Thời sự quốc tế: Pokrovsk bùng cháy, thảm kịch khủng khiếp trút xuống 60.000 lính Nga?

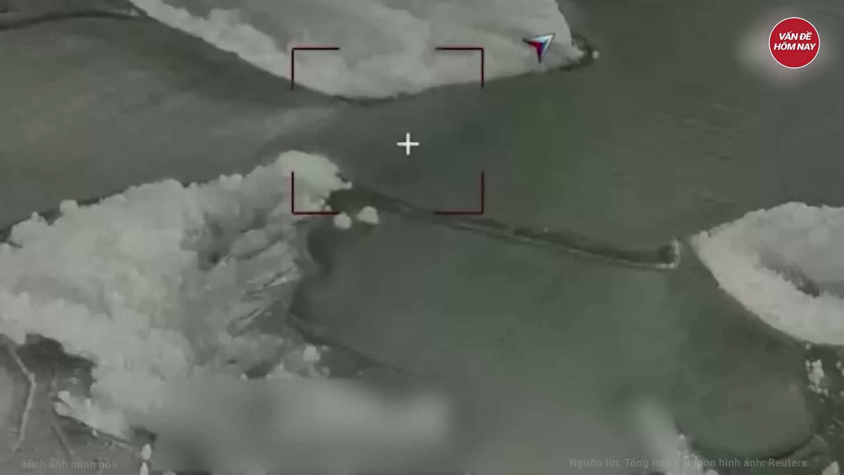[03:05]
cách cây cầu bị hư hại do pháo kích 2 km về phía hạ lưu.